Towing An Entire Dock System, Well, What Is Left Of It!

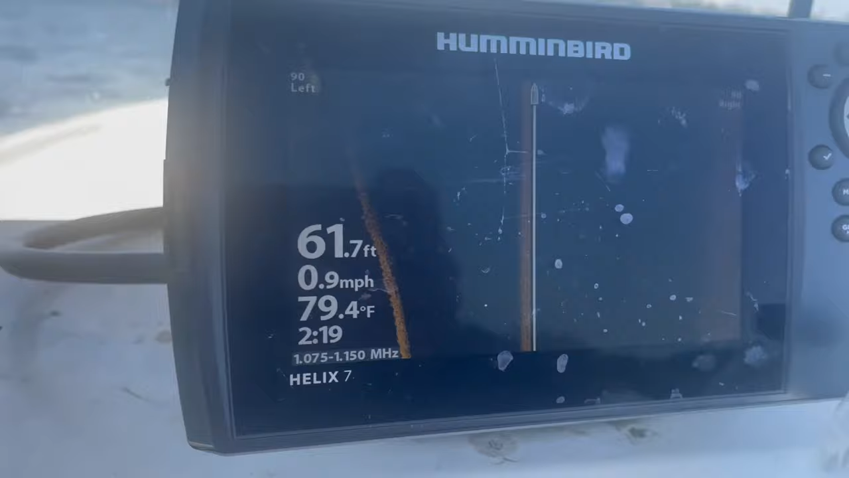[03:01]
On screen: depth 61.7 ft, water 79.4°F, speed 0.9 mph
You'll also notice that we're not even 1 mile an hour yet.